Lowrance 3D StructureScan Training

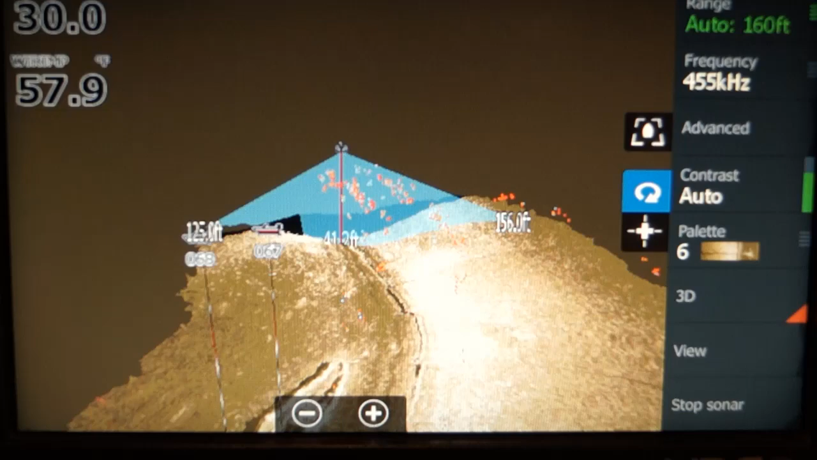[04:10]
But, like I said, I'm replaying this file. It just keeps playing over and over again.
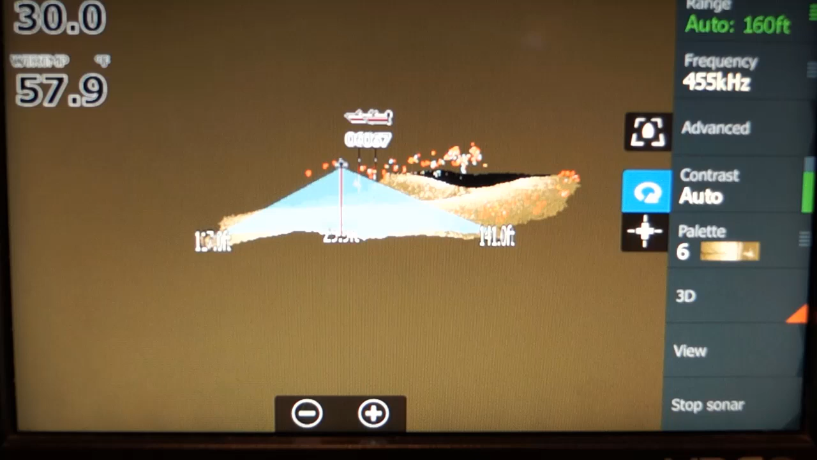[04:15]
Let's zoom in again so we can see things a little better. Notice it's telling you that it's 134 feet, 133.
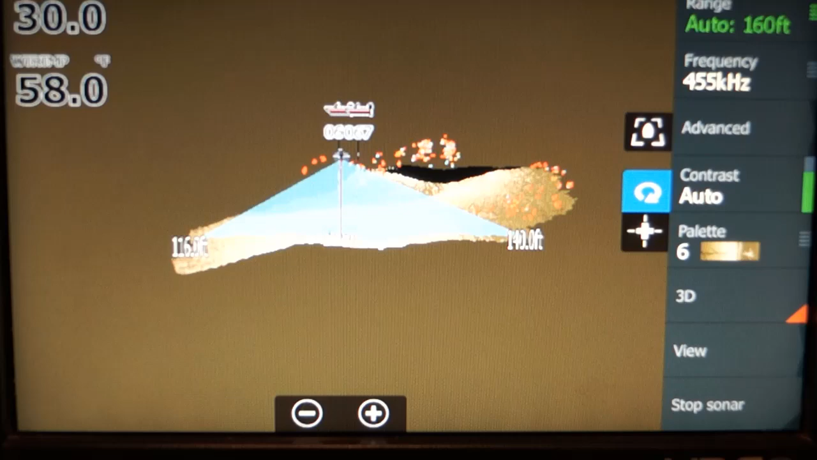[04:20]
That's telling you the range. The blue triangle is the coverage area that you're viewing.
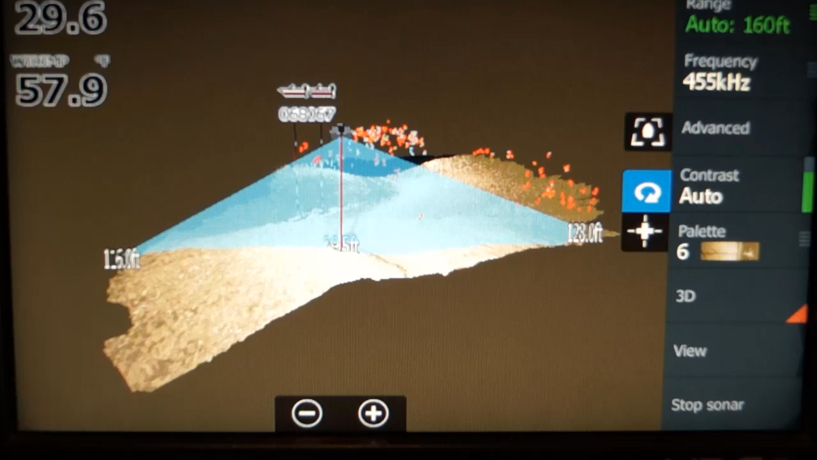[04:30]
On screen: water 57.9°F
Notice the fish.
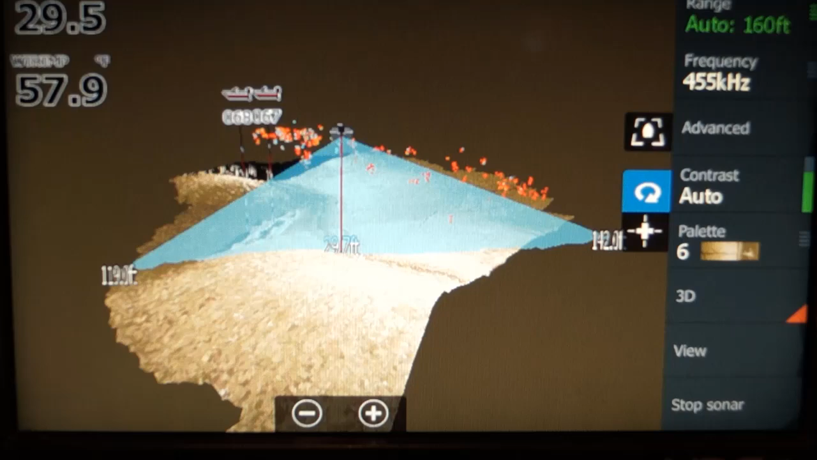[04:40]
The fish are suspended in the column.
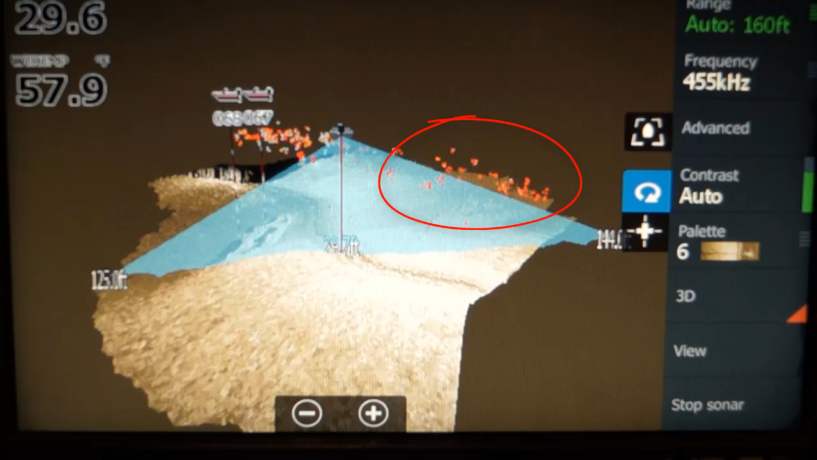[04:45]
Remember I said you can't see them with regular side scan?
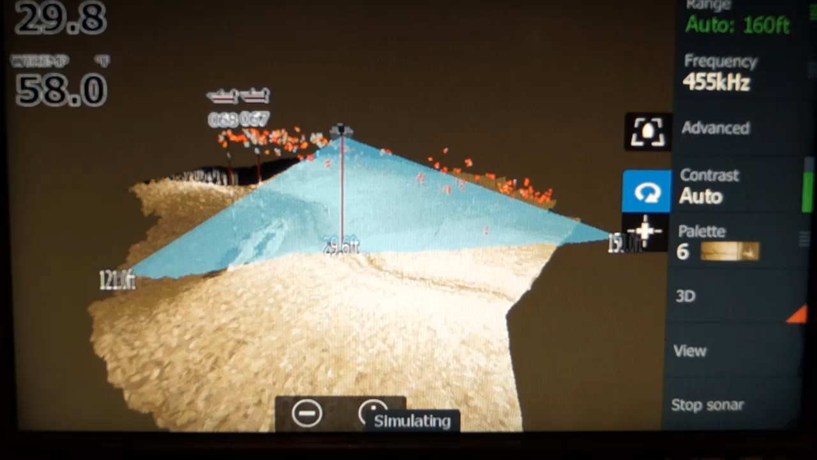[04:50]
On screen: water 58.0°F
So, you'll have fish over here on the right side. And let's just do a little rotation so we can see them.
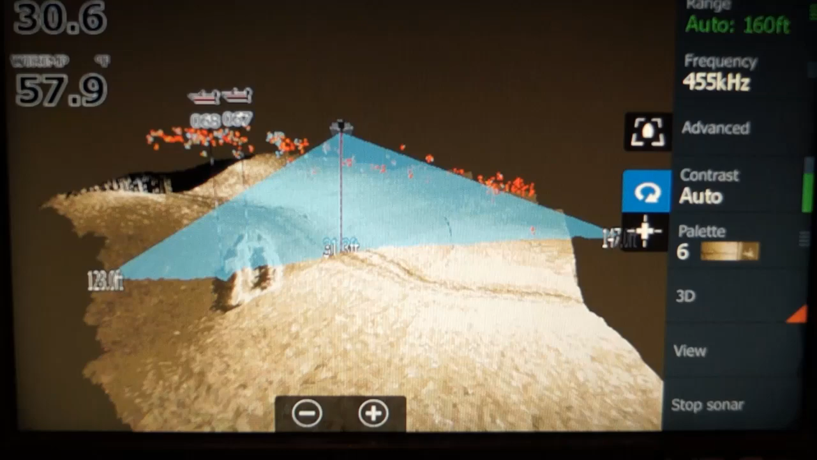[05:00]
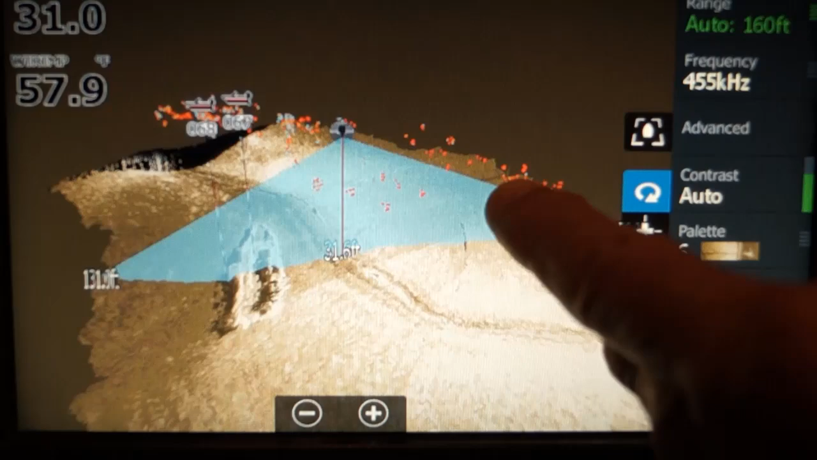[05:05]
They're off to the side. Along the side there. The bigger fish are orange.
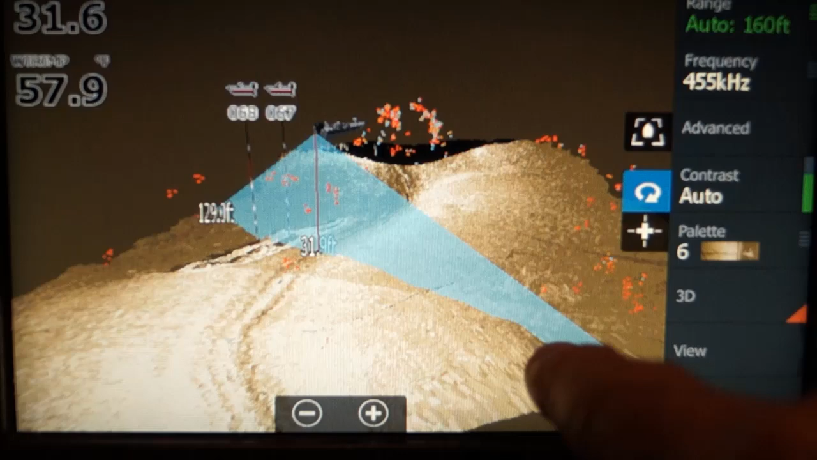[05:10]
On screen: water 57.9°F
The smaller fish are blue. You do have a sensitivity which is in the view.
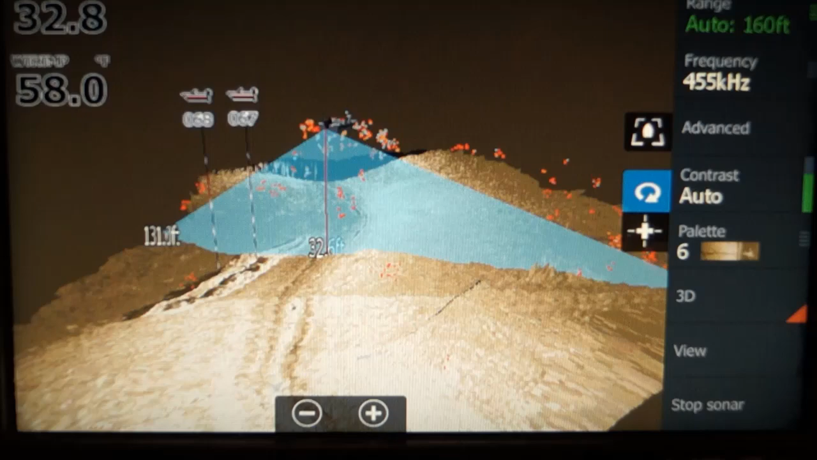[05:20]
On screen: water 58.0°F
And in target sensitivity, you can adjust that. It does not work on a simulator.
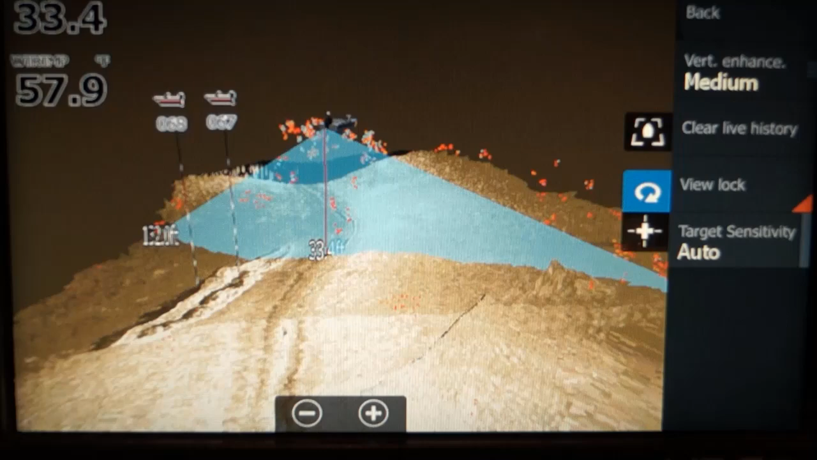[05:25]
On screen: water 57.9°F
But if you tap it, you can adjust it
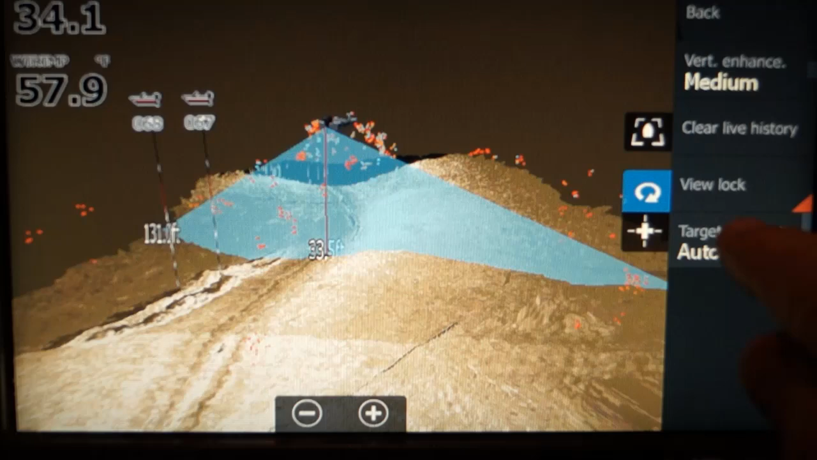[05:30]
and change the way that the fish show up. Now, what I do is that at the present software, well, it's probably going to change.
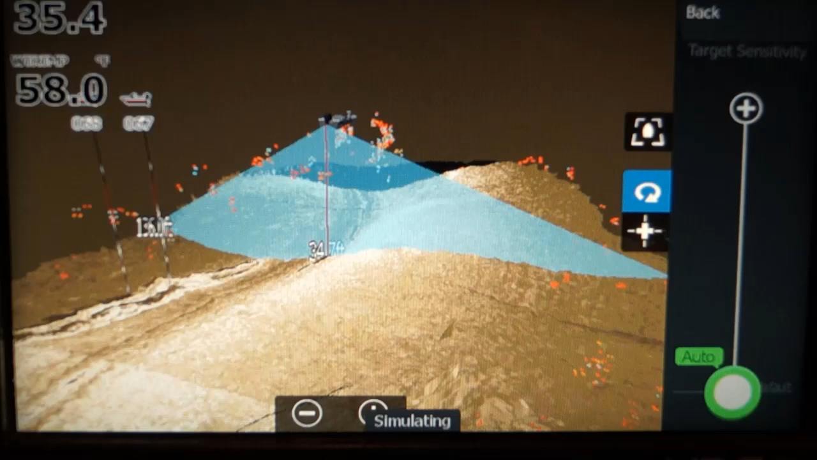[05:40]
It depends on what software you're using. And Lawrence keeps changing it. You know, at a minus 40, it was best to remove the prop wash and still be able to see fish targets.
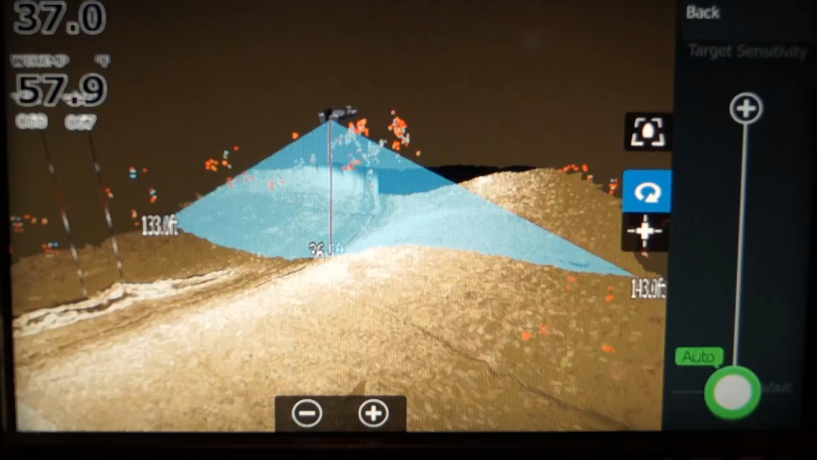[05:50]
Touch back.
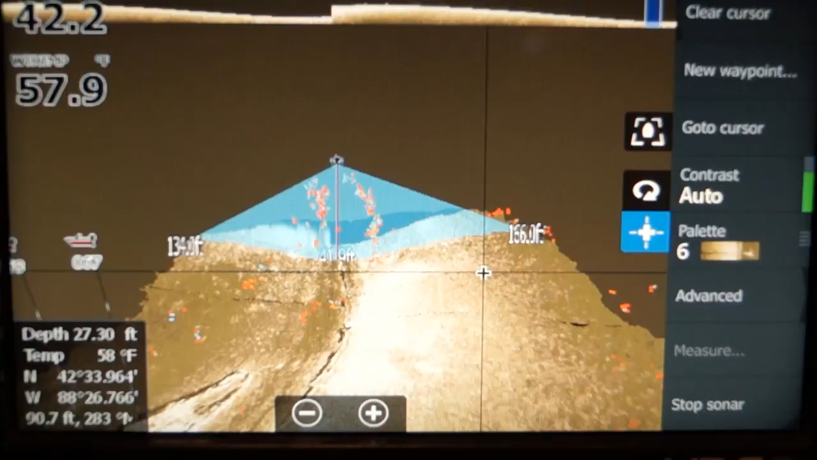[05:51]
Now, let's go through some of the settings.
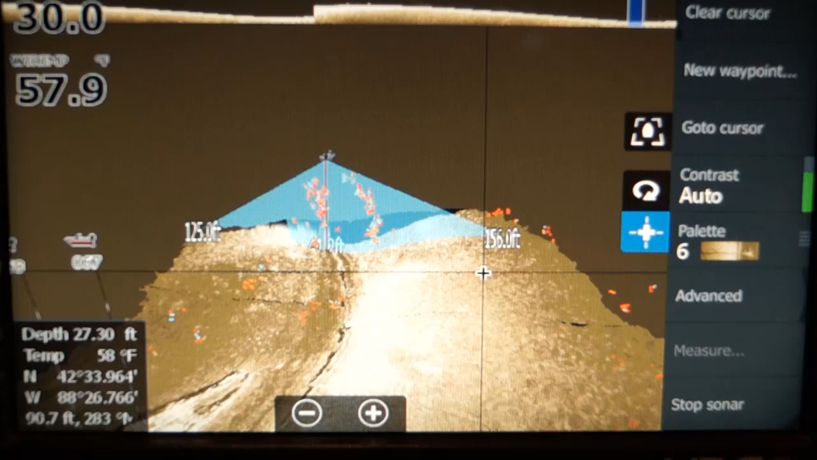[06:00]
Let's clear the cursor.
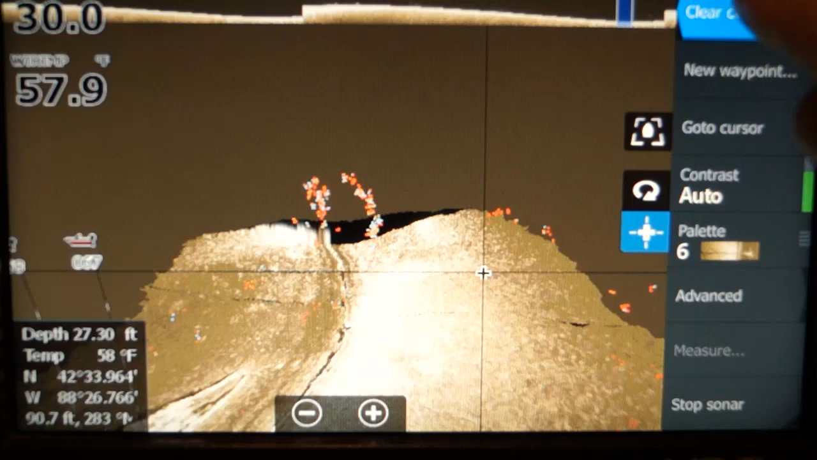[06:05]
Let's look at view. Under view, it has a vertical enhancement.
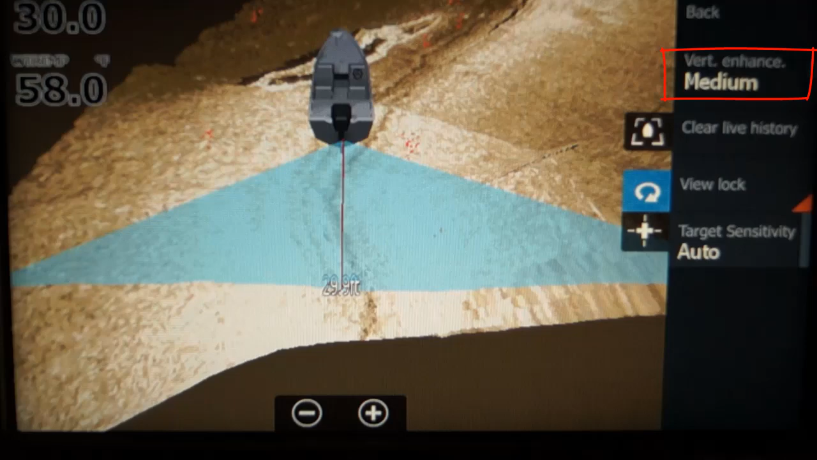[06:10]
If you touch that, you have these choices. Now, what it does is it changes small changes in depth and makes them bigger.